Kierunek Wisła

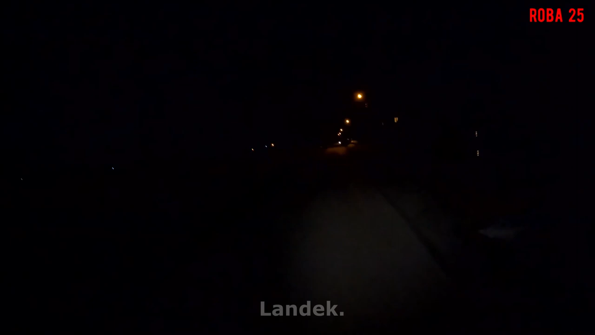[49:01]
Ja już jestem w Landeku, słuchajcie. Także cisnę po cimoku już, ale z oświetleniem. Nie jest tak, że bez.